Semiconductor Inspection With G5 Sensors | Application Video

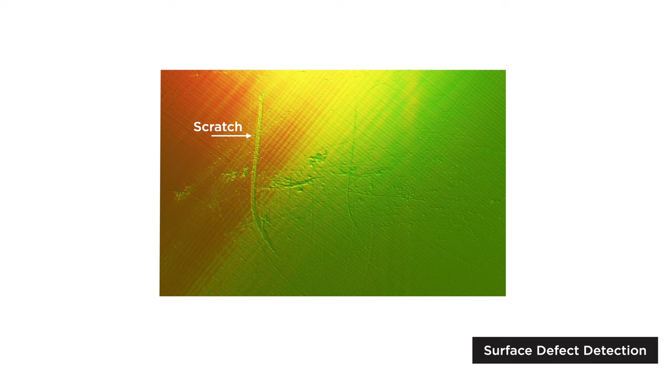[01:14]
Scanning the surface profile and texture of wafer polishing pads,